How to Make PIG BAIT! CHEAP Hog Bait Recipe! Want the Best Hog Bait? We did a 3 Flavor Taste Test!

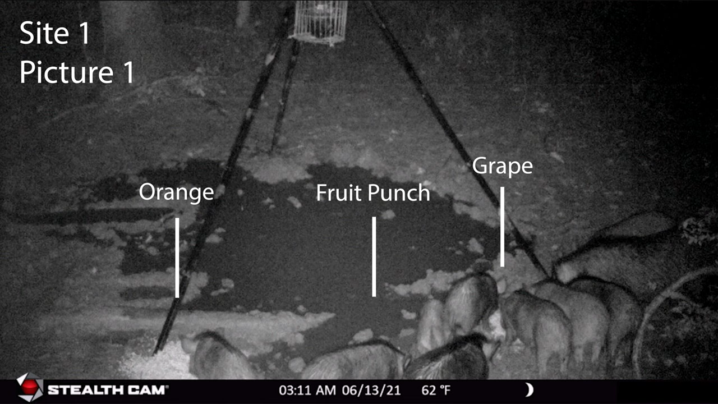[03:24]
the grape flavor with six pigs around that pile three on the fruit punch and only one on the orange as they worked down that pile of grape the bigger pigs moved over to the fruit punch when everything else was near gone they finally hit